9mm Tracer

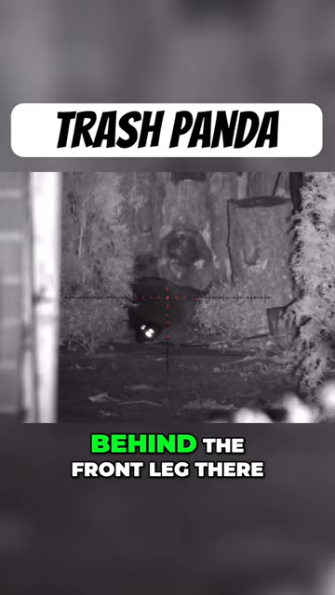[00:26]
I was able to get one right behind the front leg there and then one last one for good measure and it didn't budge. So that was it for this guy.